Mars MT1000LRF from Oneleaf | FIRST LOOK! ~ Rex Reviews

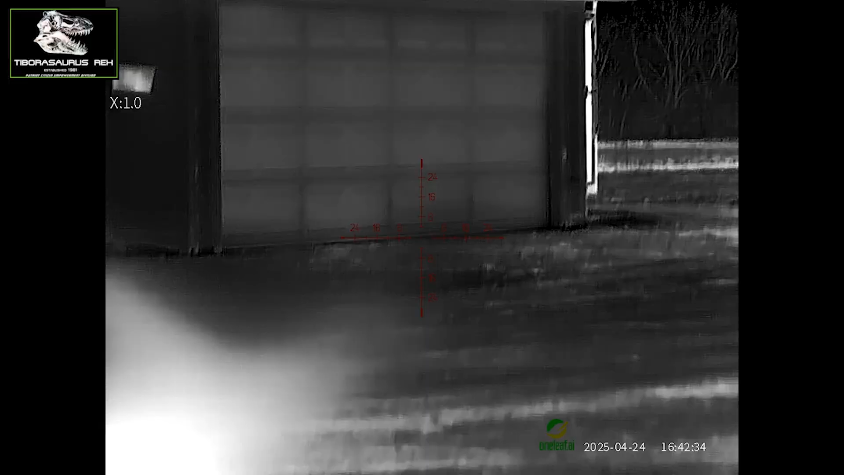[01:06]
yes it is so I'm looking at the garage and I'm looking at the pickup again